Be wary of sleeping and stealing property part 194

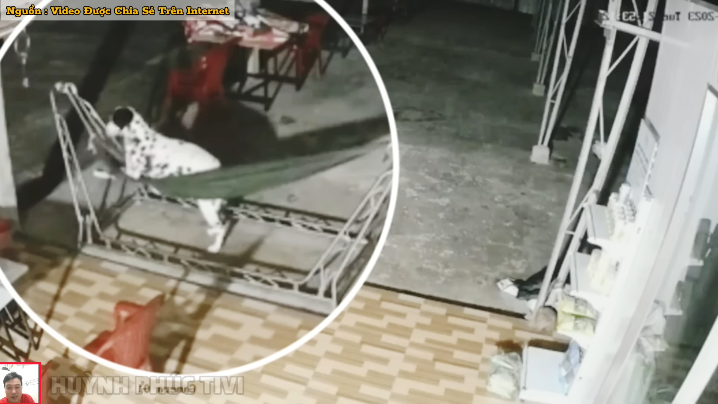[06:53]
nha Nhưng mà coi nó kìa thấy cưng cho U Nuna bây giờ đang leo lên giỏng luôn kìa Ghê trời Rồi xuất hiện một tên chậm nè Mình khẩu trang đội nón bảo hiểm Chú chó vẫn nằm giỏng nha Cũng say xưa luôn Trời ghê trời
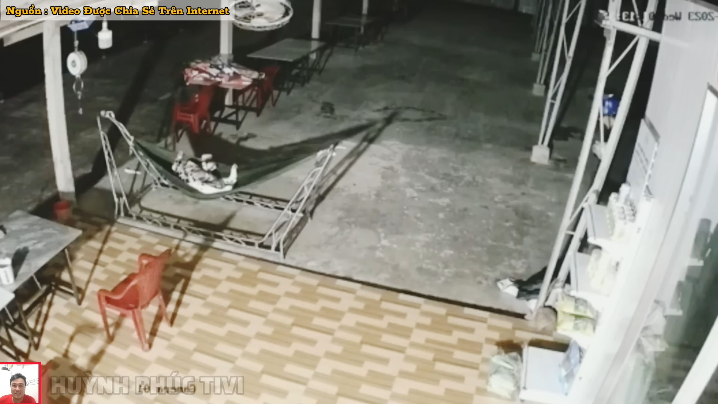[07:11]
Ai tên chậm này cứ đi vô rồi thoải mái Chó nó ngủ mất tiêu rồi Đó
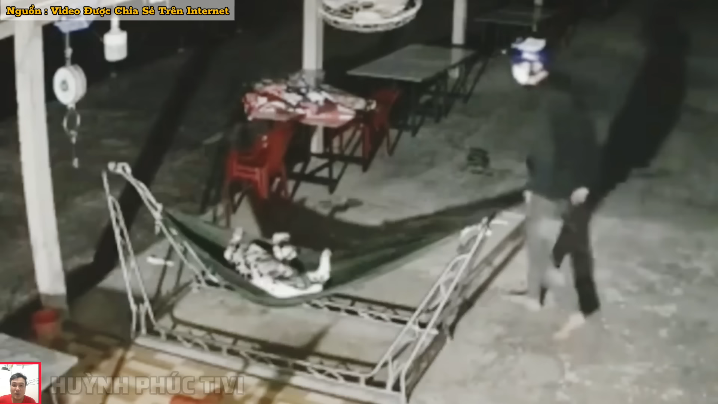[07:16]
Nằm ngủ rồi đó Chậm gì cứ chậm đi Nuôi con chó đáng đồng tiền bắt gạo thì coi người
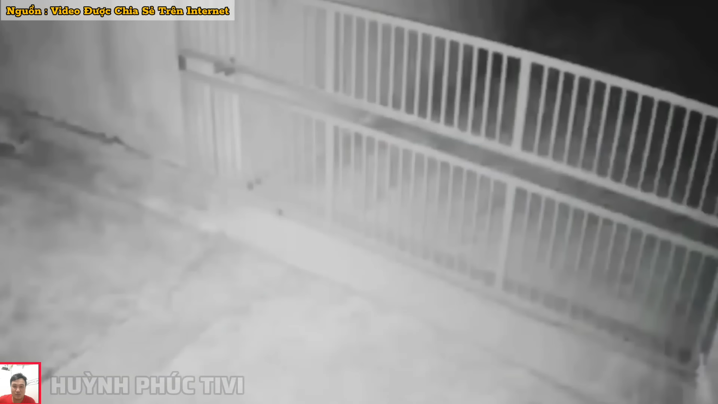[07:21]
Đây thằng đó nó trộm hai con gà Bên ngoài là có thêm một thằng đồng bọn của nó đứng ở ngoài đó Đó nó quăng con gà cho thằng này Rồi nó lấy con gà nó leo ra luôn Hết biết con chó chưa thấy cưng không U Nuna nằm ngủ lên giỏng ngủ nó mới chịu chứ Rồi bây giờ hai thằng nó lấy gà xong là giọt đi Bỏ tài luôn Hết biết đường luôn
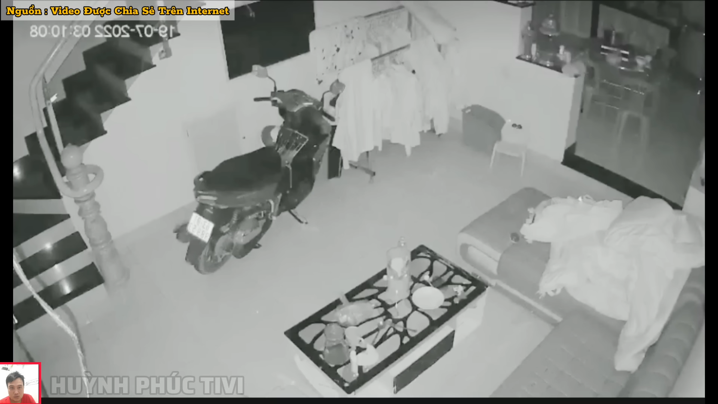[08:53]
Có hai tên trộm Lại dụng lúc chủ ngàn ngủ say Nó đột nhập vào bên trong ngôi nhà Cực kỳ là nguy hiểm cho tình huống này luôn nha Mọi người ơi Đó đột nhập Đi từ trên lẩu đi xuống Ban đêm đó nha Hai thằng Nó có đem theo một mình Xịt thơi cây nữa cả Trời ơi Đó thấy chưa Đi vòng vòng vòng Lục tài sản Tình huống nguy hiểm thiệt Ở một thằng là hai thằng kia thấy chưa Rồi nó lấy đồ nó cũng Che cái camera lại đó mọi người
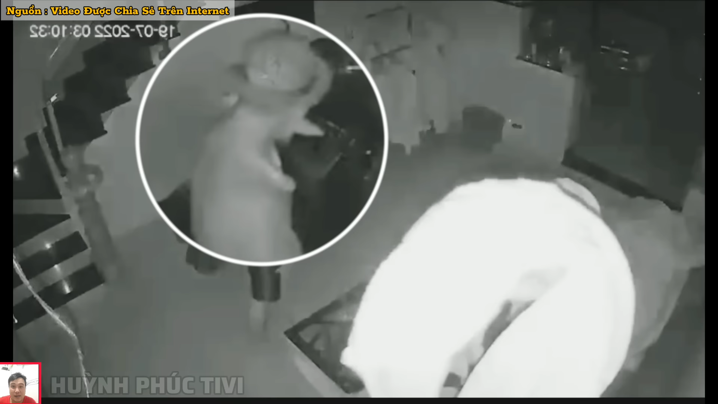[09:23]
Che camera lại Bó tay thì chưa Mấy tình huống này mọi người Cũng đừng có nên manh động quá nha Nhiều khi đem vũ khí Theo là cũng nguy hiểm lắm Rồi xử lý mấy tình huống này sao Cho khôn khéo Hết biết thiệt trời Nó có đem bảo đảm nó Nó có đem theo đồ nghề Nó giao gì nữa là xiền đó Thủ thân của nó mà mọi người Coi mình để mình biết Mình cảnh giác mấy vụ này thôi Đừng có manh động quá nè Đừng có liệu lĩnh quá